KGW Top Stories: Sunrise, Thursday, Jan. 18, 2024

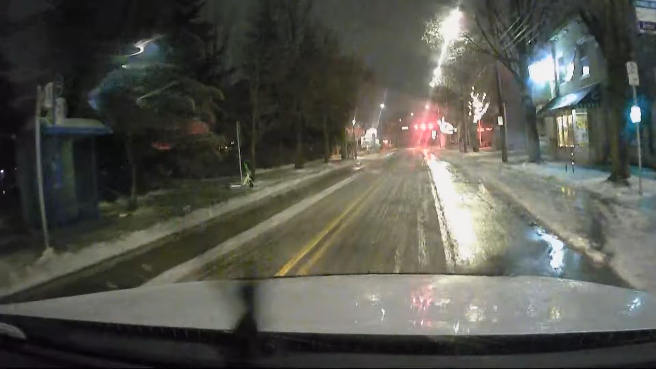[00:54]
We have Drive 8 out and about throughout the Portland area this morning. Right now, our Drive 8 crew is in North Portland. They're right there along North Lombard. Eric Patterson behind the wheel. China Green is in the navigator seat. We're going to hear from them coming up here shortly just about how bad some of these neighborhood streets really are this morning.